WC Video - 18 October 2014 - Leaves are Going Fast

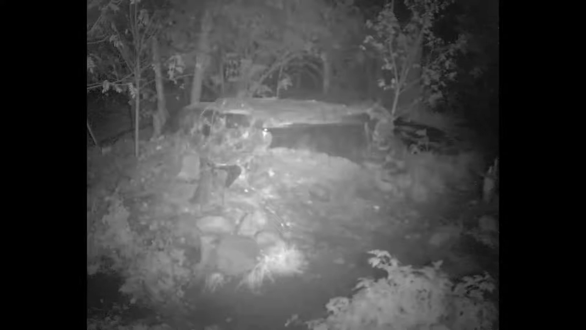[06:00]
So we know that there's a lot of stimulus here after hours, and we're always using our surveillance camera and taking our time to look through the surveillance video. And if you can watch this pretty closely here, you see the rodents are on the move, and this is a, you can only see it by the kind of the gleam of its eyes as it comes in and out of the den here, searching for food. So we're seeing definitely lots of rodent movement, and Grizzer didn't see this as well, because if you see in this clip, Grizzer, in the far right, is going to come out of a hole underneath the pond.
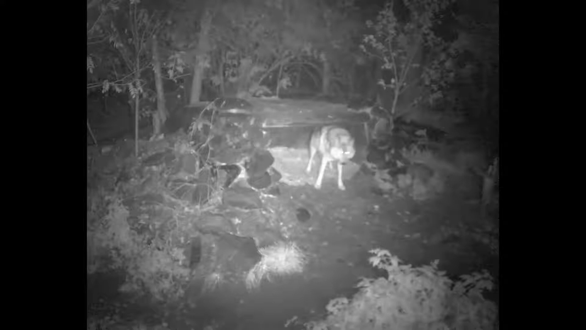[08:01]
So it's nice for us to be able to have the surveillance cameras, and we can also identify if there's anything that's stressing him out. In this clip here, you're going to see a series of yawning, facial licking, and even self-grooming that is not necessarily a positive thing. As I said before, we've had some wild wolves that are kind of in the backyard, and this licking, yawning, kind of a little bit anxious behavior certainly tells us that he may be a little bit stressed because of a visitor in the backyard, or it's hard to say.